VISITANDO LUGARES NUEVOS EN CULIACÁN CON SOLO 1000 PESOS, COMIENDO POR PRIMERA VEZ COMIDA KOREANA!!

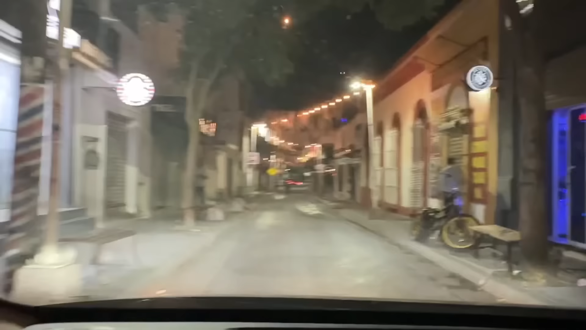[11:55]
miren plebada aquí venimos al restaurante
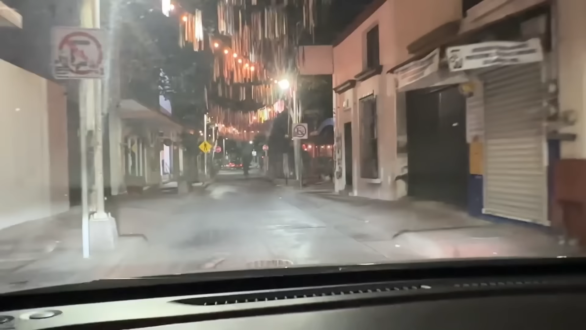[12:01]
donde vamos a cenar y vean es por aquí por el centro esto mi gente los que no conocen los que no conocen que no lo fuera